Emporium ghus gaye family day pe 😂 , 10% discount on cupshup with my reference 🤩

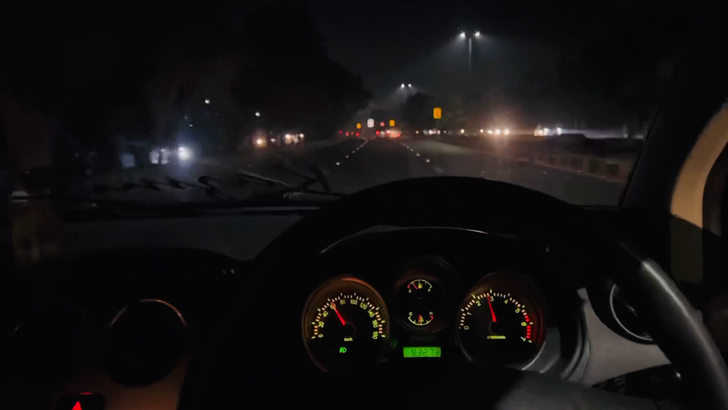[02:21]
लो भाई एम्पोरियम के बाहर हम पहुँच चुके हैं, लेकिन रश बहुत शदीद किस्म का रश है, और ये पीछे वाले भाई साहब पता नहीं क्या ढूंढ रहे हैं, किसको ढूंढ रहे हैं, फुल बीम पे लाइट करके बैठे हुए हैं।
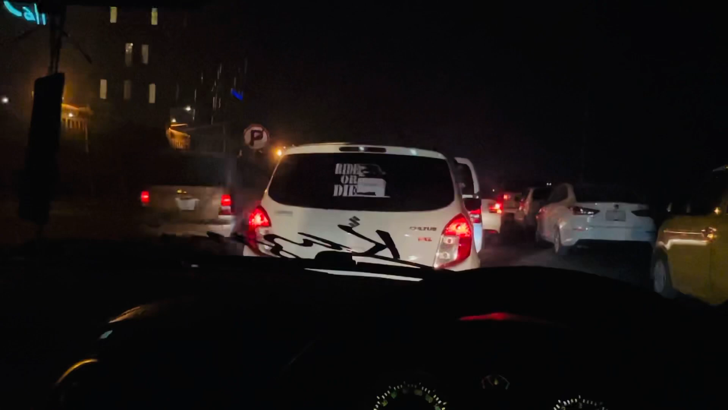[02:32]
आई डोंट नो व्हाट ही वांट्स। भाईजान रिंगते रिंगते पहुंच ही गए हैं एम्पोरियम पार्किंग के गेट तक।